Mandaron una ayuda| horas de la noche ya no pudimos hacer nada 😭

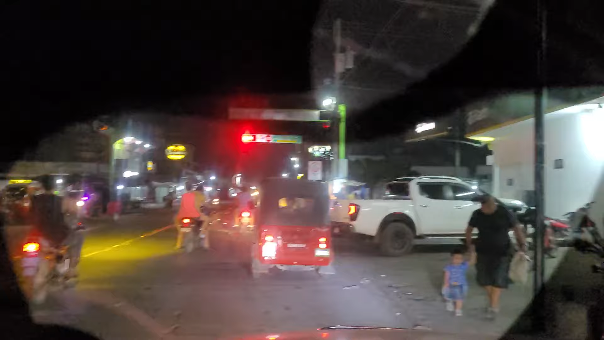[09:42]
Y aquí miren, bueno, es bonito Nueva Concepción, mamá. Sí, de noche, ¿verdad? Pura ciudad. Lo bueno que hay personas que respetan.
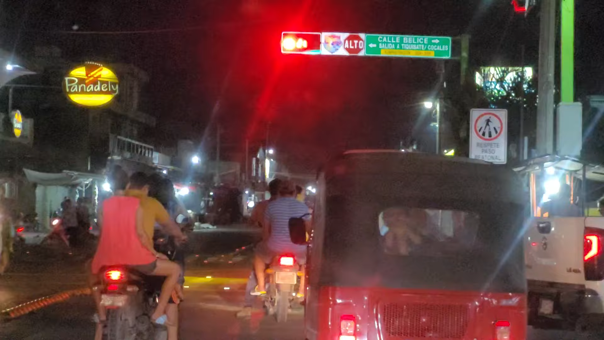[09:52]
Y antes vos allá al mercado nuevo. Era basurero. Ah, era basurero. ¿Usted estuvo en esos tiempos? Sí. Era basurero. Mira, ahora ya se agrandó.